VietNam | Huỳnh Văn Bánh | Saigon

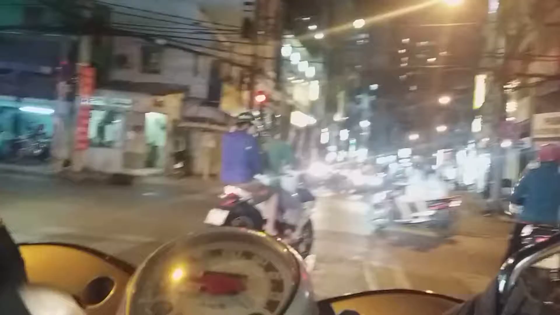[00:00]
video mới đang ở trên đường Huỳnh Văn Bánh và Trần Hưng Điệu.